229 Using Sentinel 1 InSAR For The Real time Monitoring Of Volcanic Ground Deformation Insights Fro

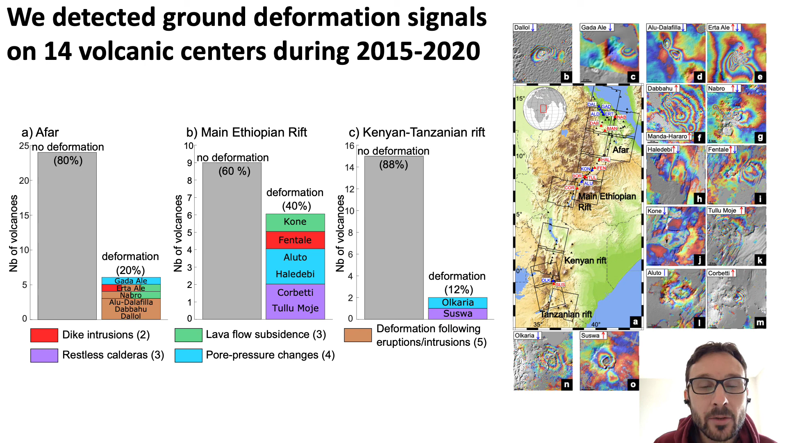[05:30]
others lava flow subsidence or deformation following eruption and intrusion. And also poor pressure changes related to hydrothermal or geothermal system. Here you see like a snapshot of all the ground deformation signals we detected. Thank you very much.